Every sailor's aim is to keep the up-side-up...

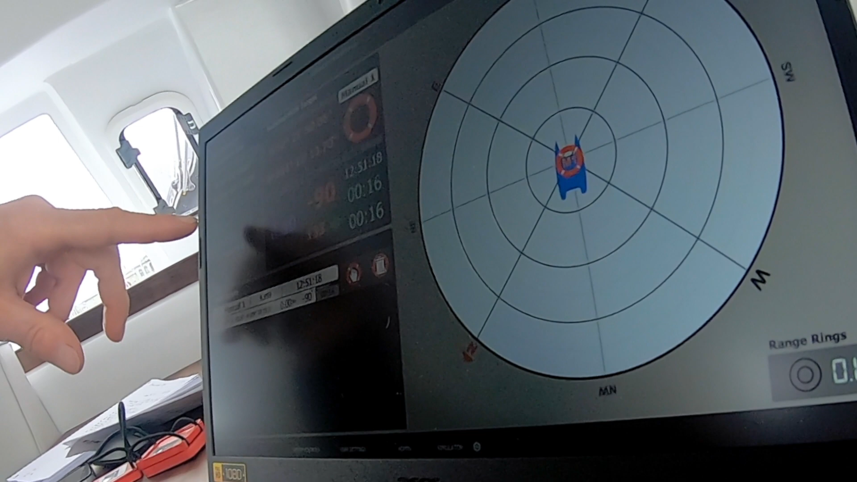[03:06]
You have the position, the current position of the water, its speed, the course of our ground and the targets.
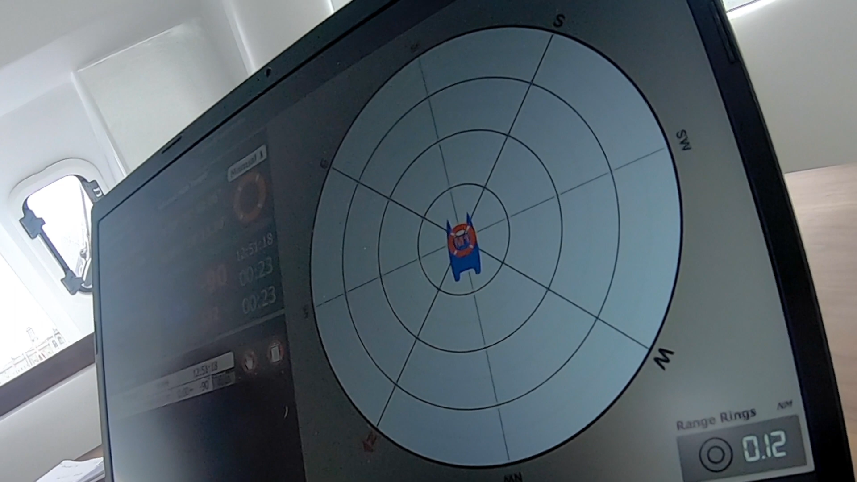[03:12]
Then typically you can have a man overboard button which has been activated by the elseman, the highest beacon in the John Boy and the highest beacon in the water.
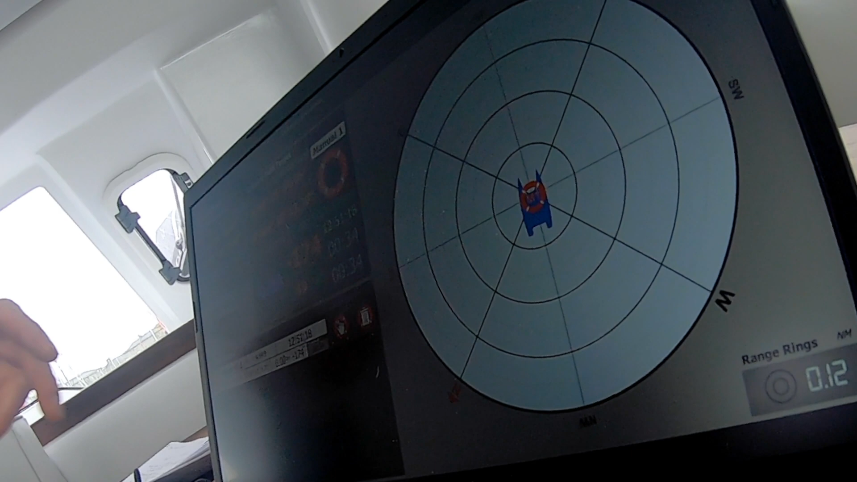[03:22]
So we can have three targets.